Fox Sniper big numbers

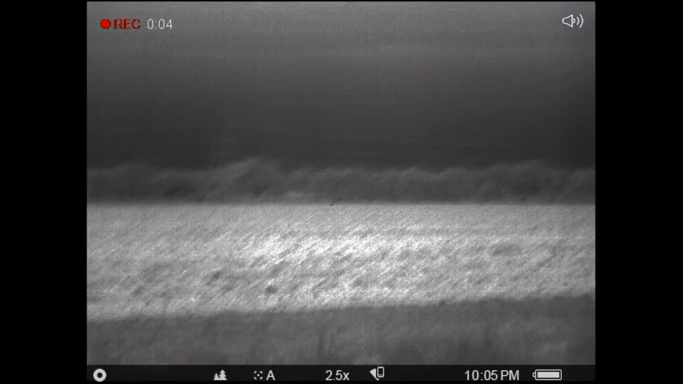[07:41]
all of a sudden I catch movement in the thermal a good 400 yards away, and it looks very much like a Charlie to me,
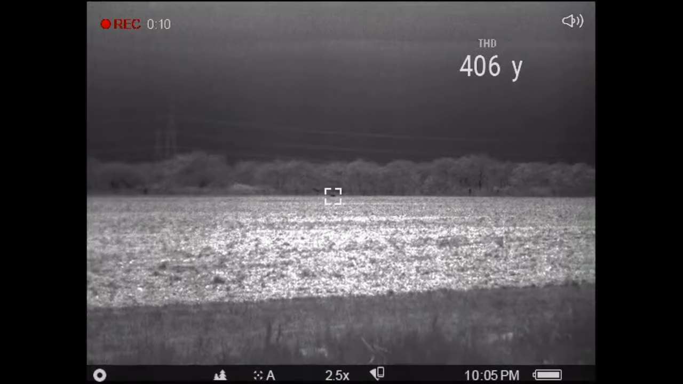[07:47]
so we head over in the Land Rover to see if we can get a little closer.
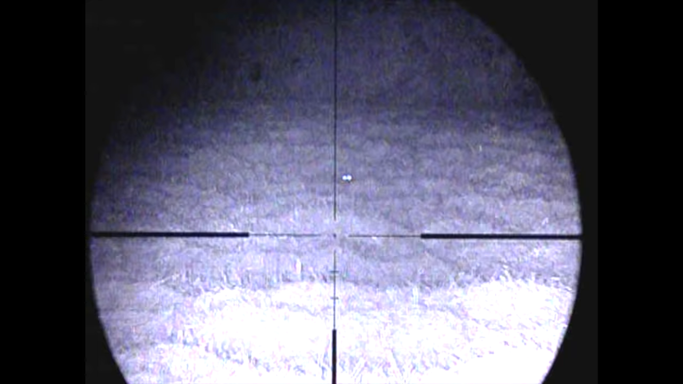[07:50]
Sure enough, Charlie's out mousing in the field,
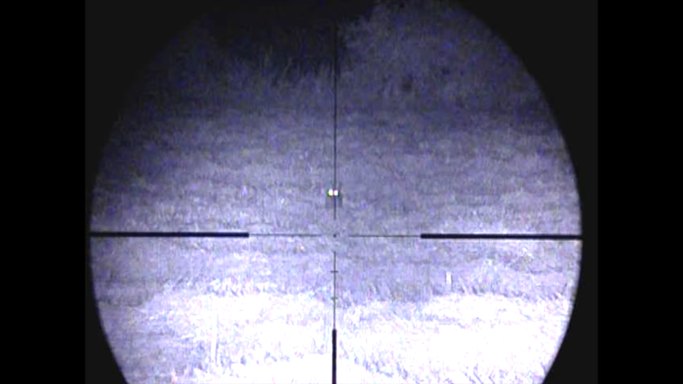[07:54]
and a simple lip squeak catches his attention enough to come running in.
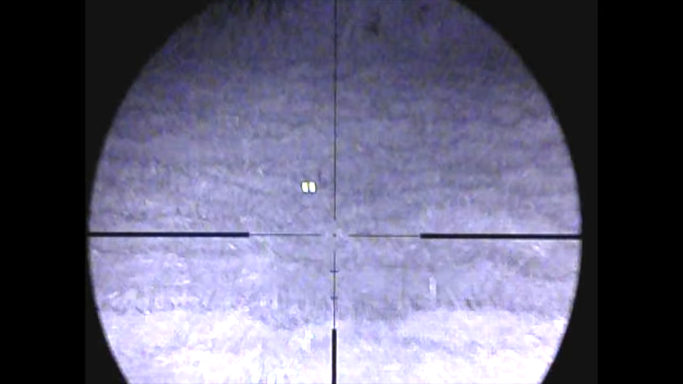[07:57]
Although I did keep losing it because the straw in this field hadn't yet been baled up,
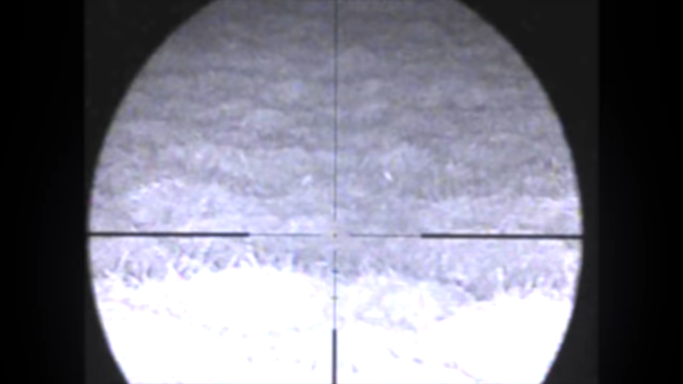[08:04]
so it kept disappearing and it was rather difficult to track using the night vision.
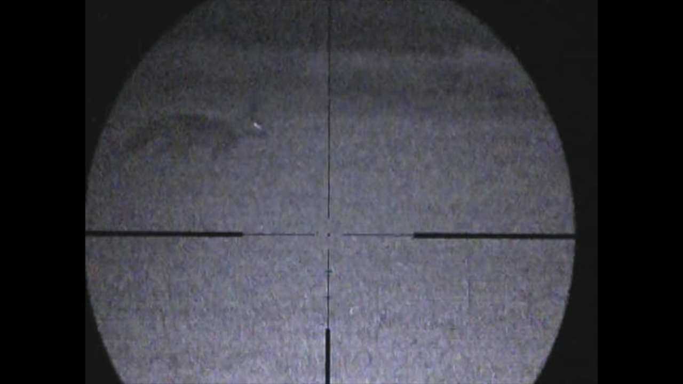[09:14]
we came to this place because we had seen cubs here earlier in the year, but they hadn't finished harvesting the wheat.
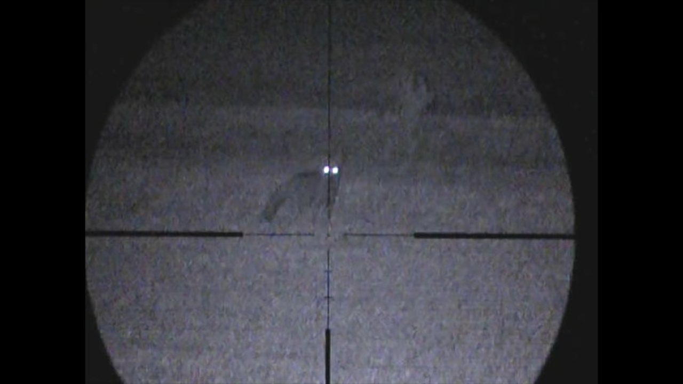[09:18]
So we decided to come here now. As this fox here was in range, it probably was on the limit, so here a good couple of hundred yards or more,
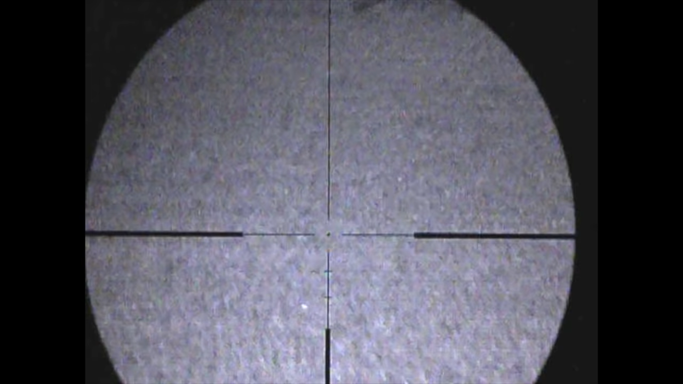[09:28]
but I hadn't actually cycled the round or the next round from the previous fox outings.
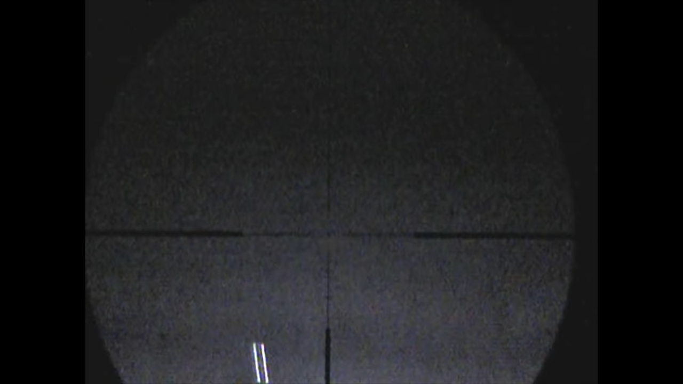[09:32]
Bit of a schoolboy error there, but I kept squeaking and Rick draws my attention as he's looking out of his window with the thermal to the fact that actually we've got more than one fox in play here.
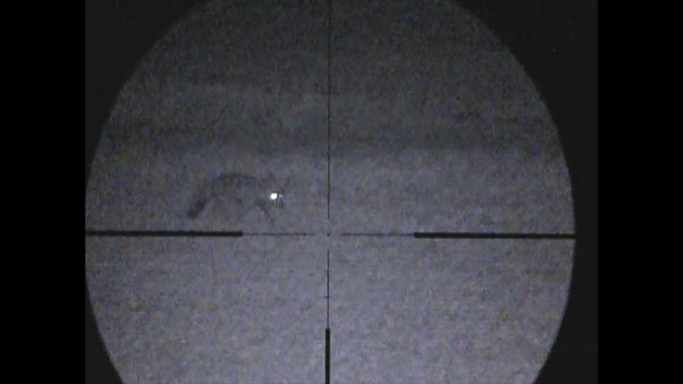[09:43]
So luckily it wasn't put off. I kept squeaking and this one's coming in,
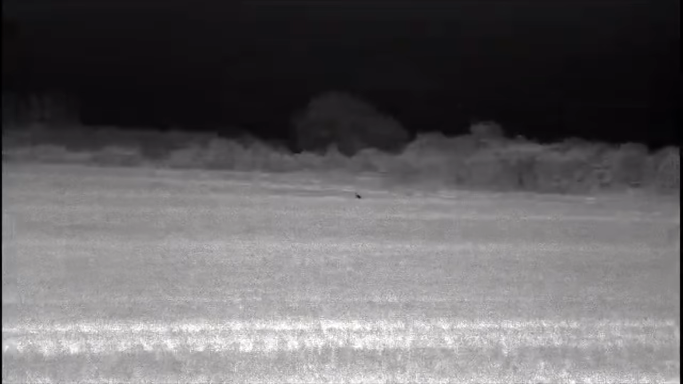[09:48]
but the trouble is I've got a fox here far out to my right hand side. I've got a fox in front of us here on the dyke side.
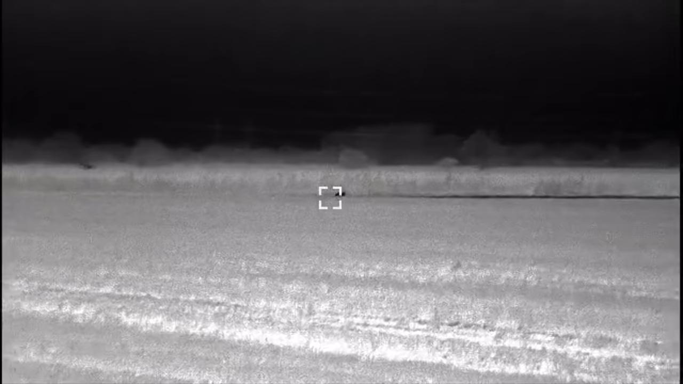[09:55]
This is one of the closest foxes.
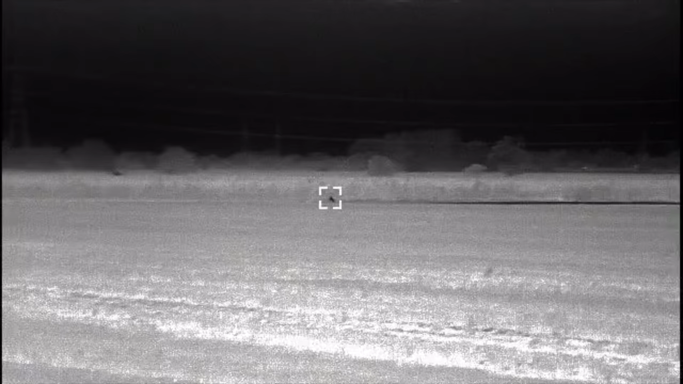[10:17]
But as is often the case, you take one shot and the others are going to run for cover.
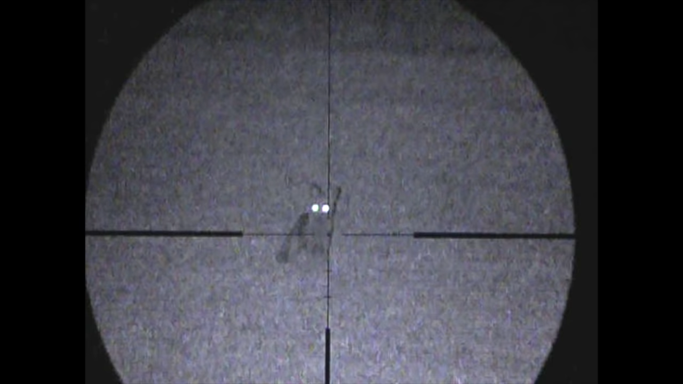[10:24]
So the first fox is still interested, it's in range. I take aim and get that one down. Quickly cycle the next round,
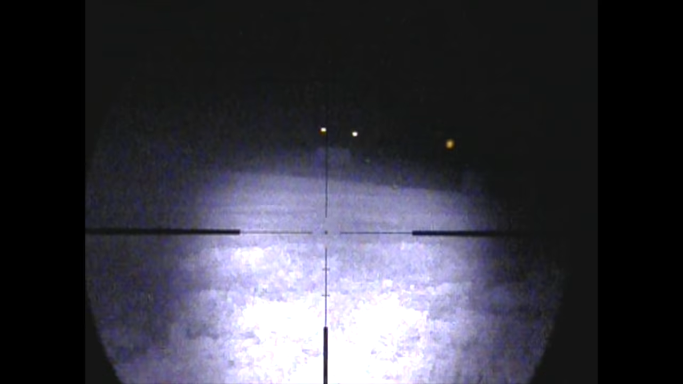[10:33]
spin the rifle round to the front of the vehicle and go for that one that was in front here just a couple of hundred yards. But I'm searching around frantically at the moment with the thermal
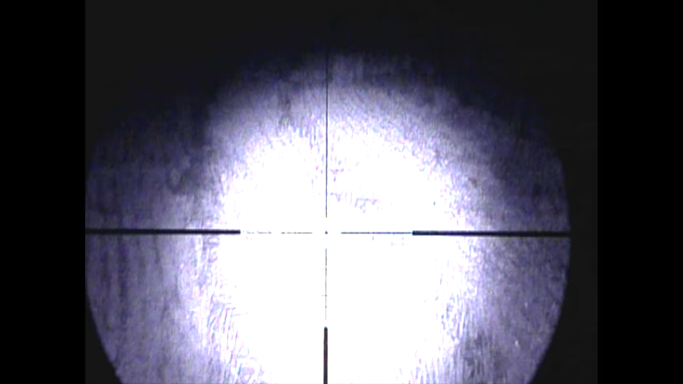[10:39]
because I knew that it had come across the dark and it's just gone into this next field and it's somewhere in the corner of this field. I can see it plain as day in the thermal, but it just can't pick it up with the NV.
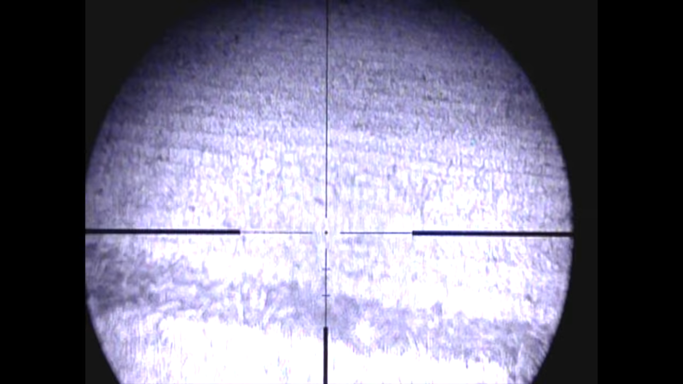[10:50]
So I have another quick scan with the thermal and then there I see it.
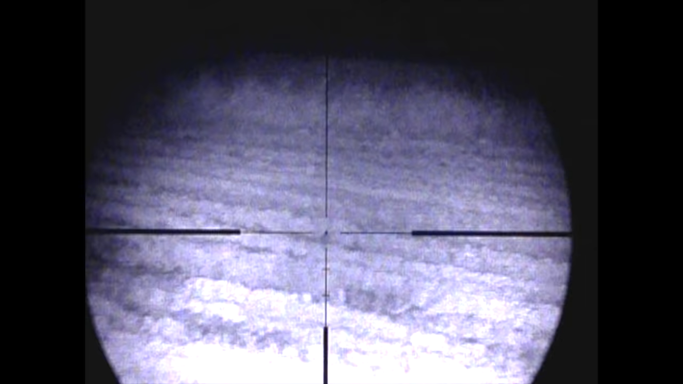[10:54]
So I'm now know that I need to be sort of somewhere similar,
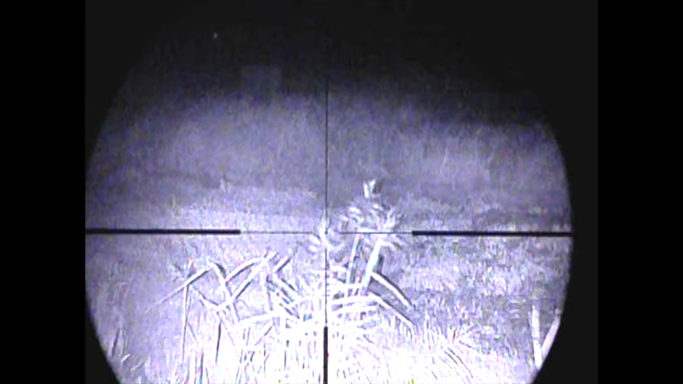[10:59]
in the vicinity of this corner of the field.
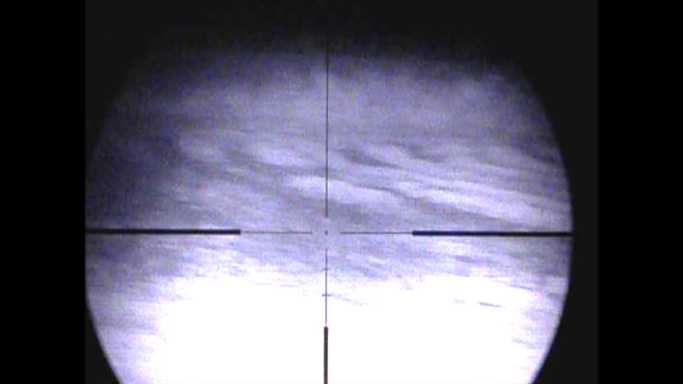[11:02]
I'll just catch a quick eye shine there, zoom in and get ready to take the shot.
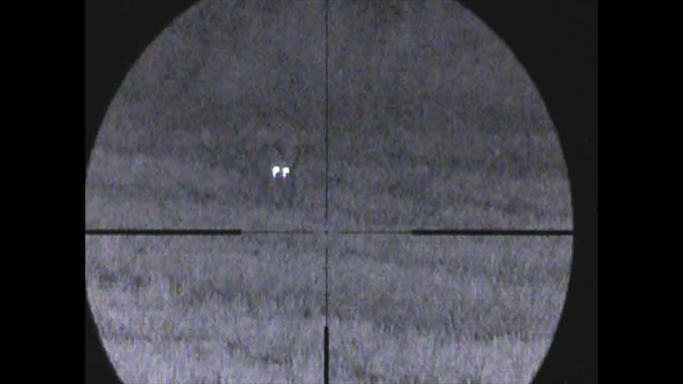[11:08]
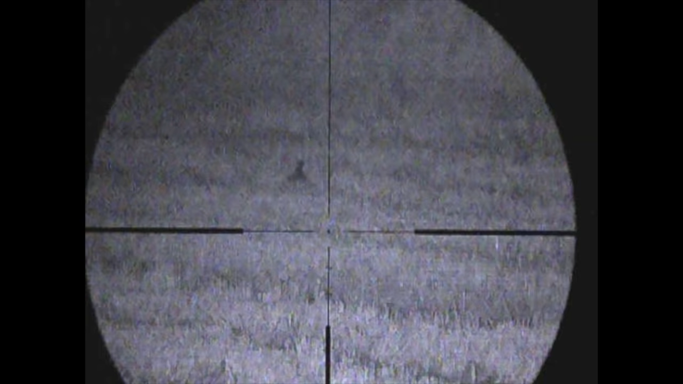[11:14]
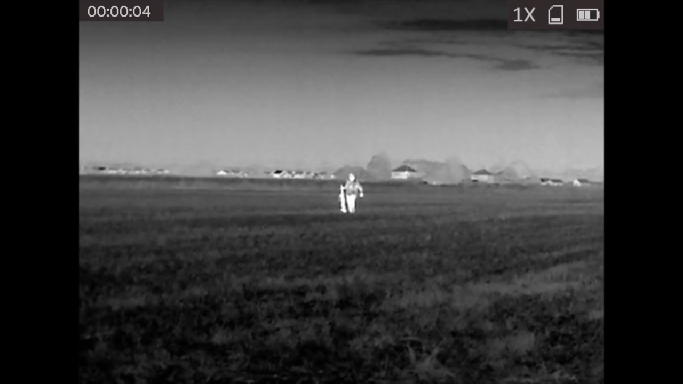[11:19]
So as I go and retrieve the closest fox there,
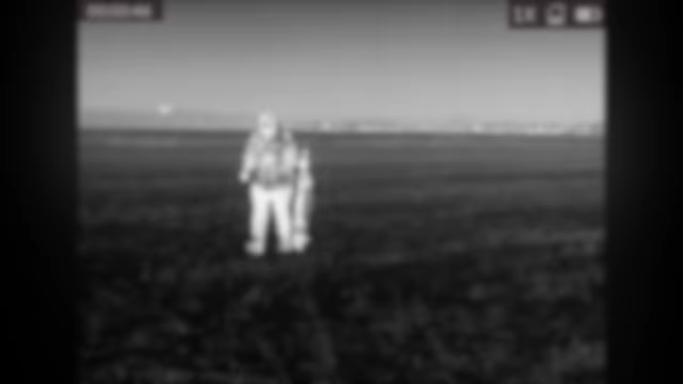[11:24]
which was shot at around 180 yards,
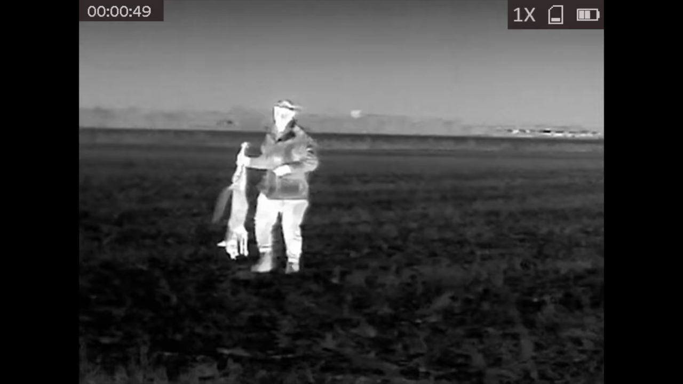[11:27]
as Rick films me through the hike unit, we get back in the Land Rover to go and retrieve the second fox shot.